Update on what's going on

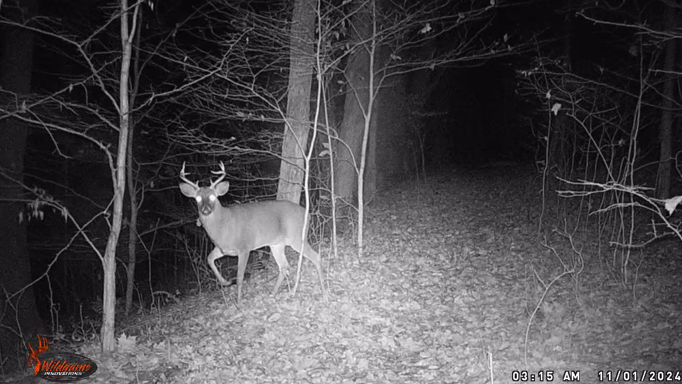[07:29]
four different videos of some nice bucks that come here into the woods here at the property so once the second one comes I'm going to put it in a tree on the other side